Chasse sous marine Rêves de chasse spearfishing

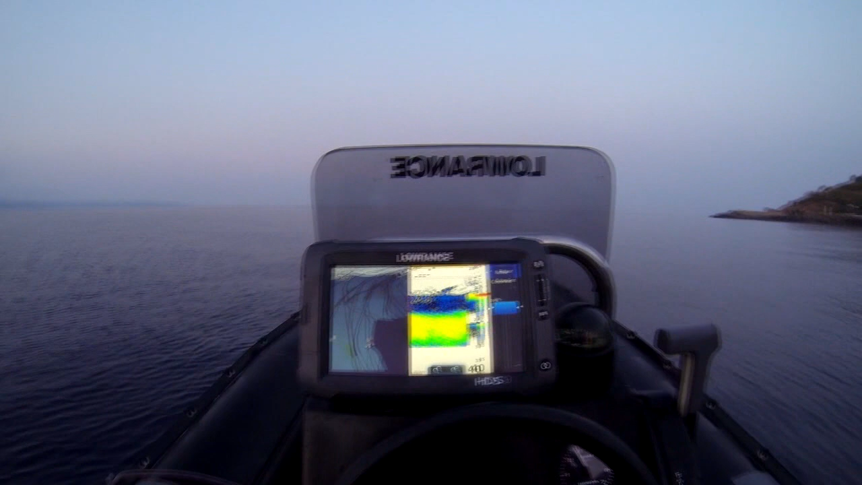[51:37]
L'aide d'un GPS sondeur vous sera bien utile pour localiser les sectes isolées.
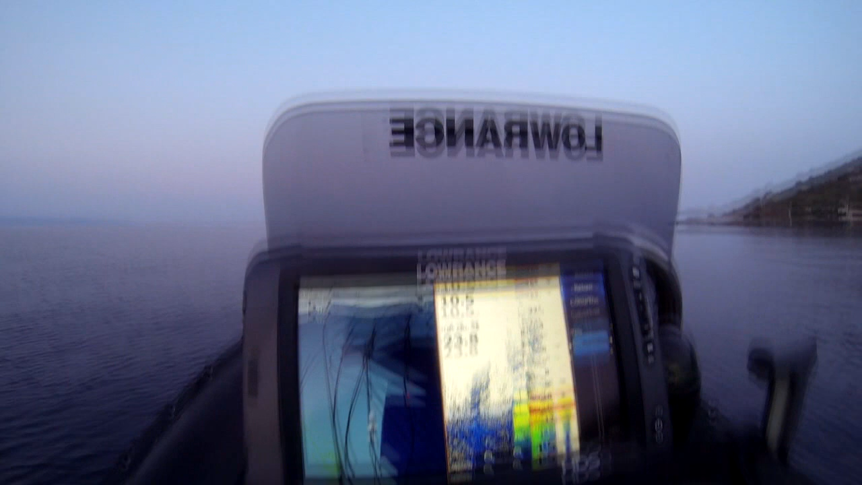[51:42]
Baigné d'un petit courant, riche en vie, zone de passage des dentis.
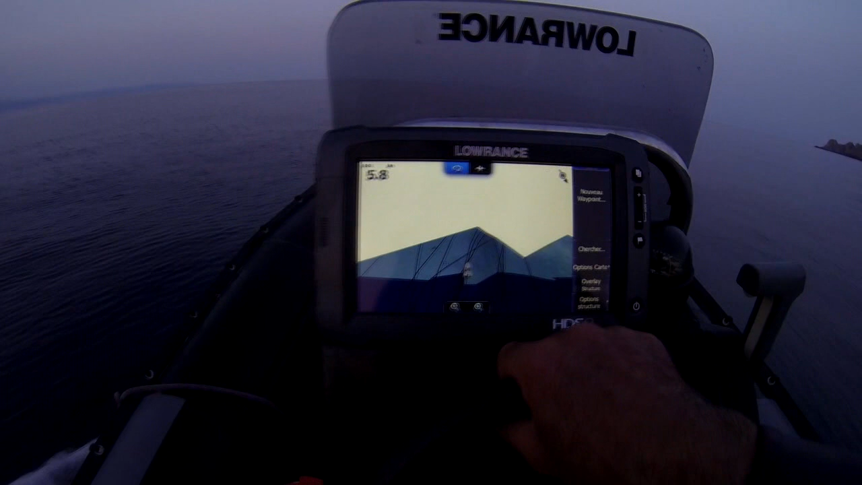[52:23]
Là, les différentes fonctions. Personnalisable. Grande définition d'écran.